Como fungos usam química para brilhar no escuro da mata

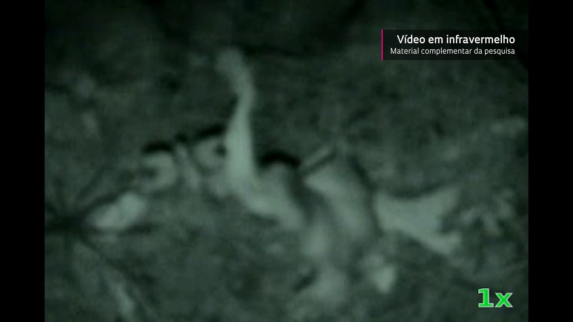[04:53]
para atrair os insetos, para se alimentar, por exemplo, baratas e outros insetos mais. Baratas aparecem e devoram os cogumelos em questão de minutos.